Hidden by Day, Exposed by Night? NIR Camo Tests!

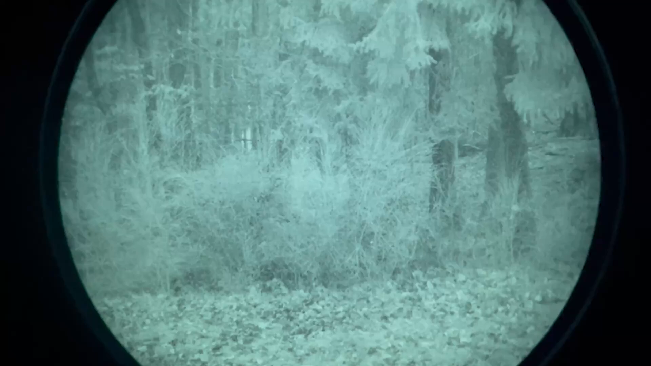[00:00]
Hey guys! This is my new series about NIR camouflage.
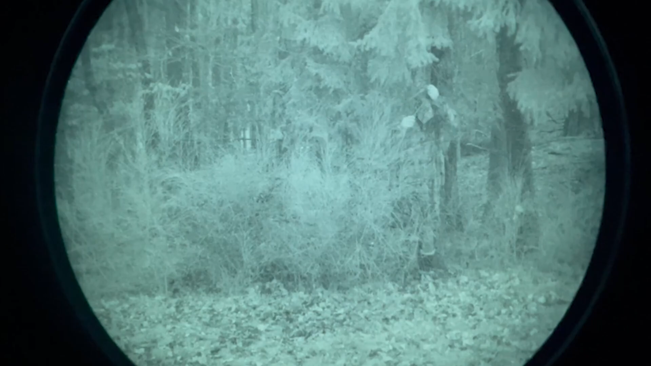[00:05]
So basically this means near infrared camouflage.
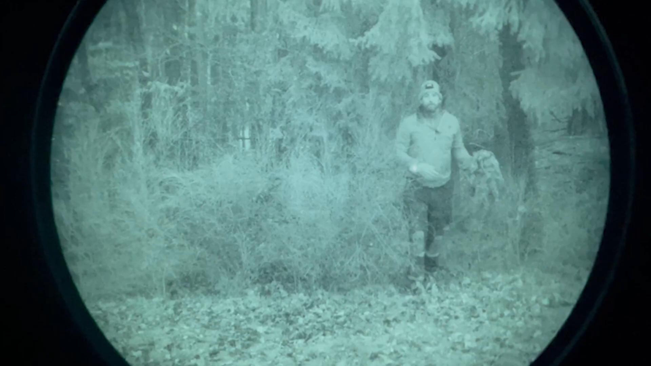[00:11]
So camouflage against night vision devices like this one I'm using there to record this video. Today the first part is about the difference
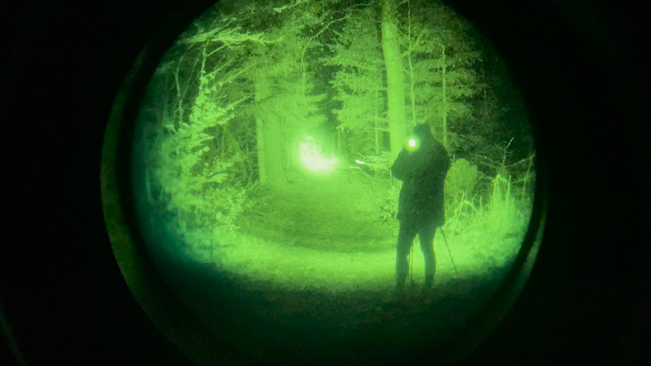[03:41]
So it's mainly for hunters and also for people just looking around.
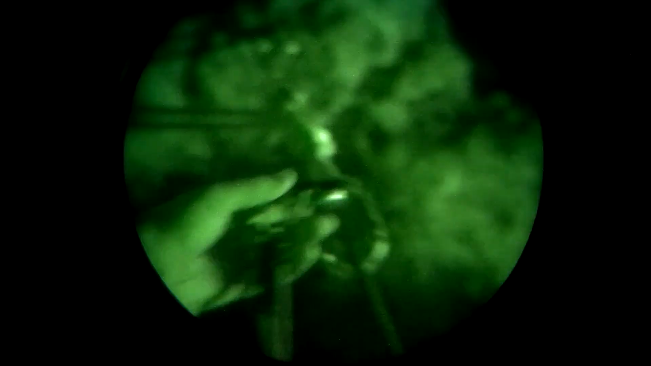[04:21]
So you have almost or you have no delay
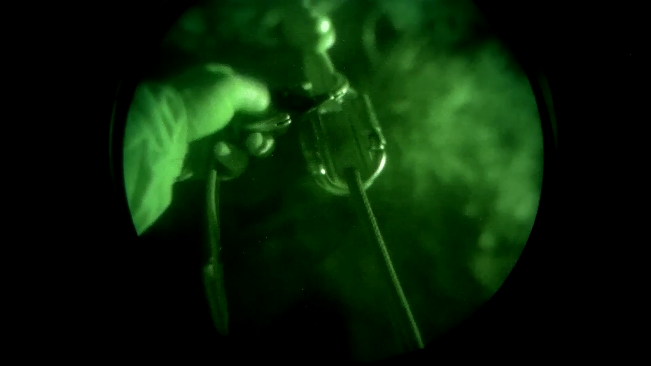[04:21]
and you can walk around with them and do almost everything at night.
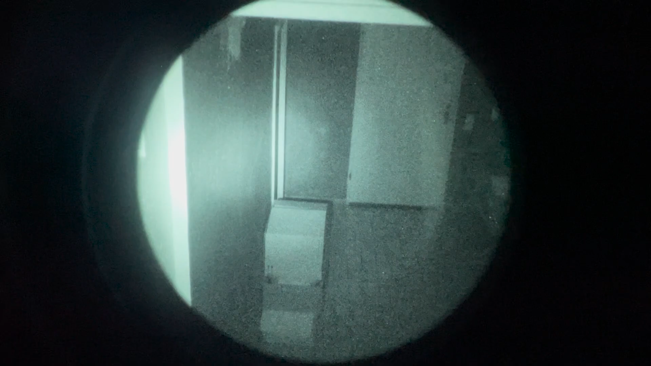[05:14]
Yeah and this also sees the visible light. So yeah quite a nice thing. Yeah.
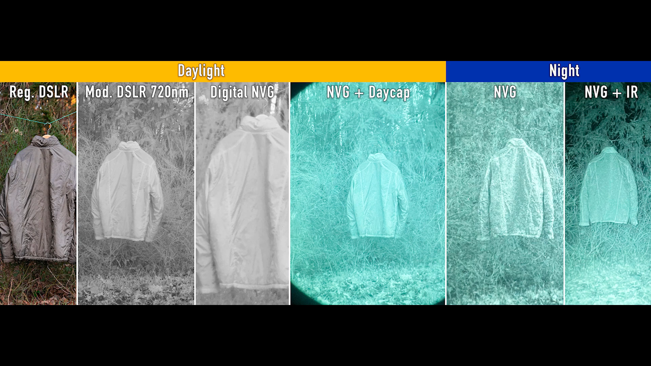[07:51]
Of course they don't look exactly the same since the devices also work differently.